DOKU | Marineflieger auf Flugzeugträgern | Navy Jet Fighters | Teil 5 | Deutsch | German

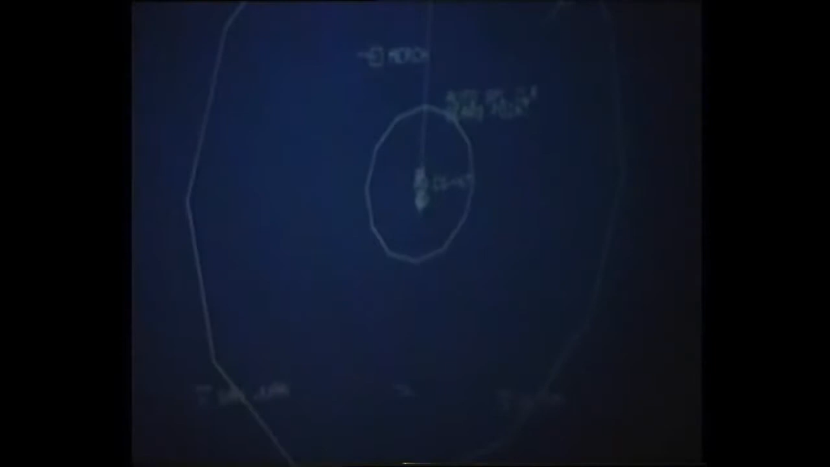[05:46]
Die vielen unterschiedlichen Waffensysteme der Aegis können es gleichzeitig mit bis zu 20 Zielen aufnehmen.